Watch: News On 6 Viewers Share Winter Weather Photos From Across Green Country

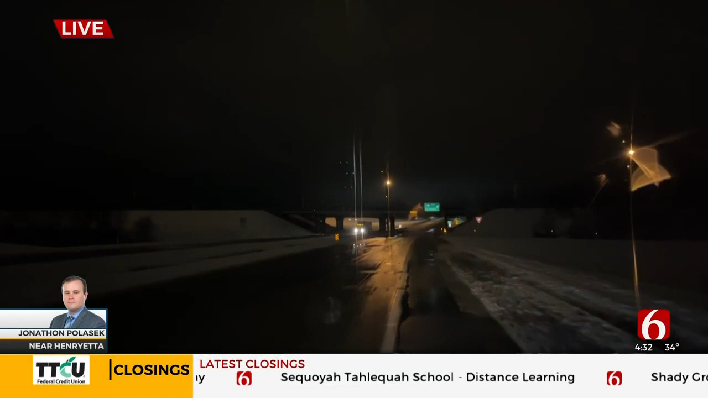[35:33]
But once we got just a couple of minutes outside of Henrietta, that's when we started seeing snow on the side of the road and, you know, kind of all over the place.